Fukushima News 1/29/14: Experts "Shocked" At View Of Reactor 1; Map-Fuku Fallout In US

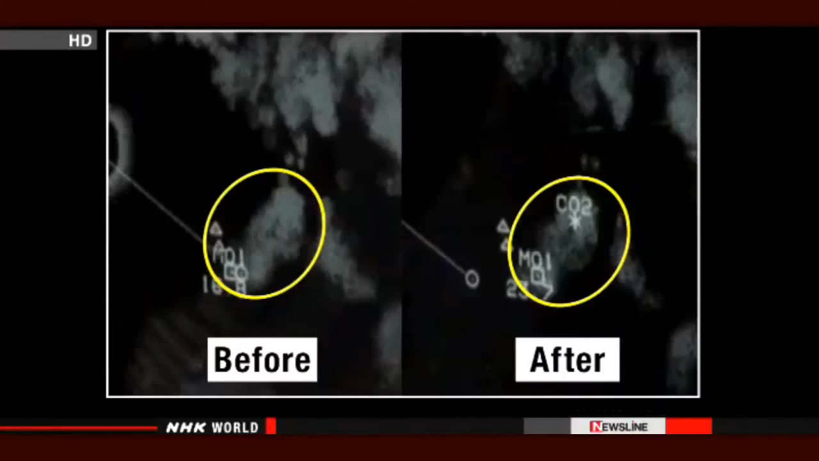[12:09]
The cloud was thinner where the aircraft had passed. If we can prove that releasing liquid carbon dioxide into clouds is effective,